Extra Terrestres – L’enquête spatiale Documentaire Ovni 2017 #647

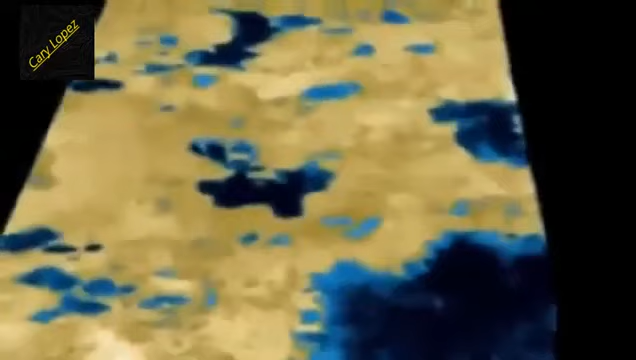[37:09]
Puis, ce sont des centaines de lacs qui sont apparus, dont un plus étendu que les grands lacs nord-américains.
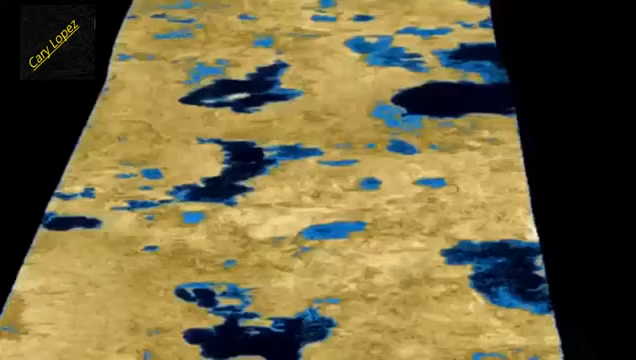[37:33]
Ça ressemble au Minnesota. Sauf que ces lacs ne sont pas composés d'eau, mais de gaz naturel liquide.
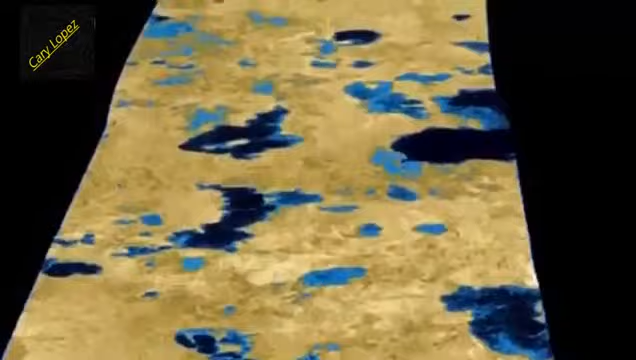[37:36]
Ceci n'est pas de la neige, mais des gouttes de méthane.